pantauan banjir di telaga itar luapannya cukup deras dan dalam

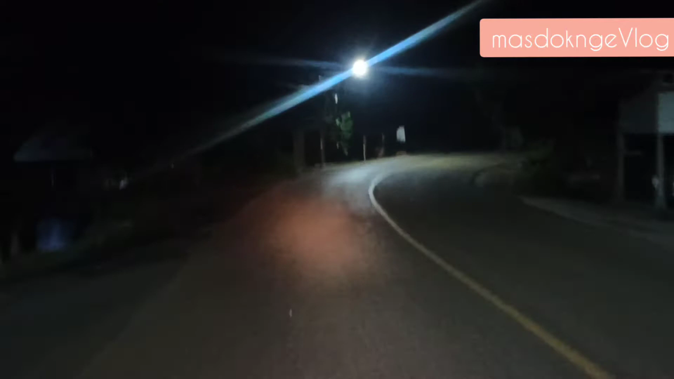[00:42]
Oke nanti disana banjirnya sangat Ini setat dari warung sate rambung
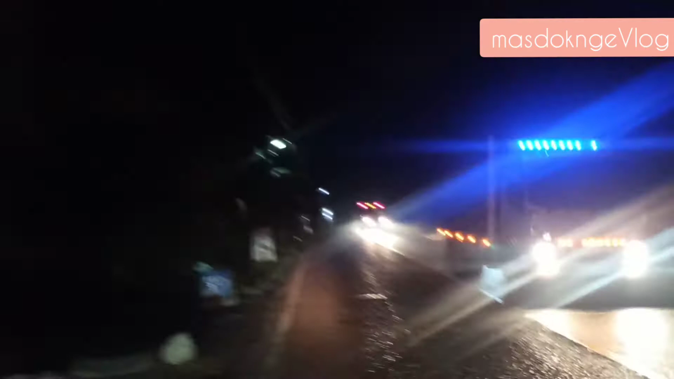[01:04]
Mas pada di daerah telah jahitar Ini merupakan titik terendah ya Titik terendah sehingga luapan air sungai Tabalong Cukup geras dan hati-hati Soalnya disini kiri dan kanan Masih banyak lubang galian Yang belum tertutup Belum sempat tertutup
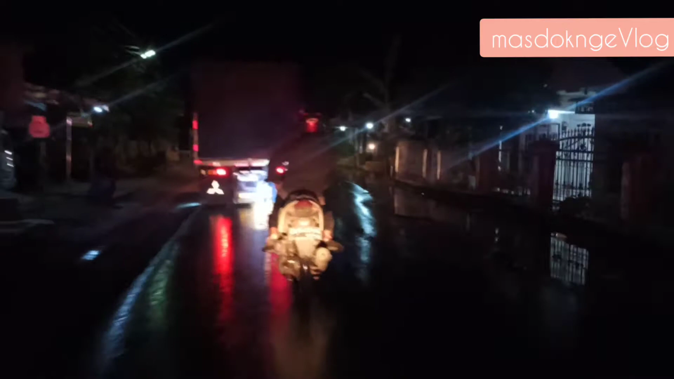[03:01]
Jairah telah jahitar Ini jembatan menuju Ampukong situ
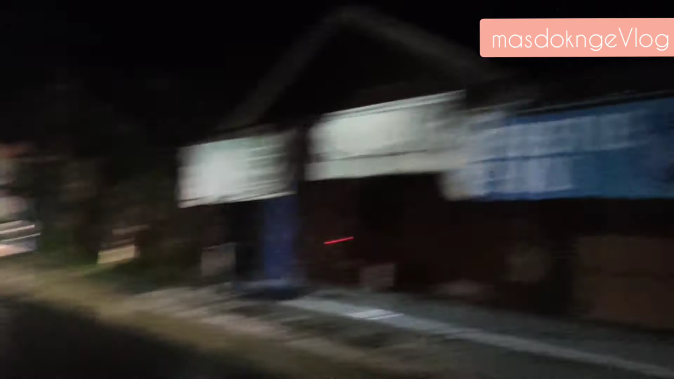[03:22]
Oke ini banjir lagi
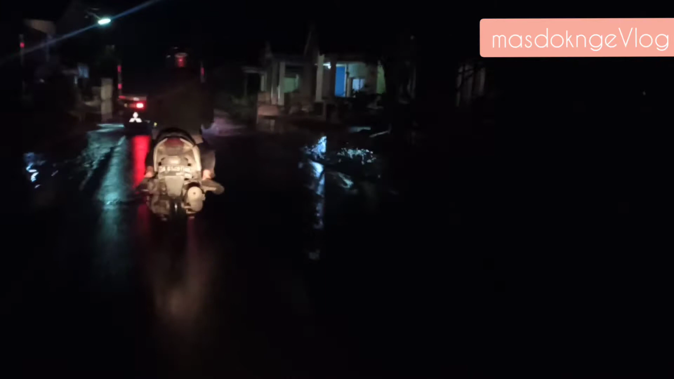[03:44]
Ini banjir lagi Ini lokasi dagar Masjid
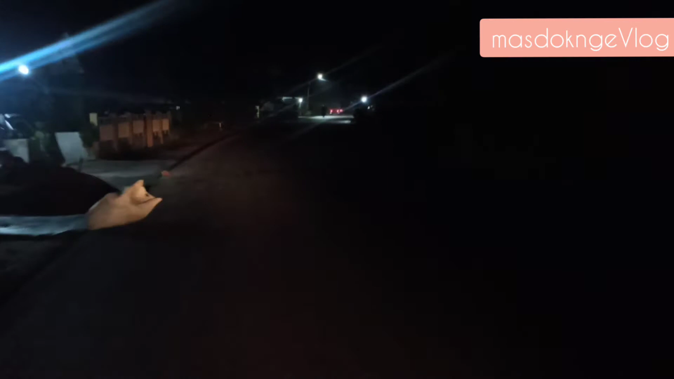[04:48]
Nah daerah sini aman terkendali Jairah jahitar Jairah jahitar Jairah jahitar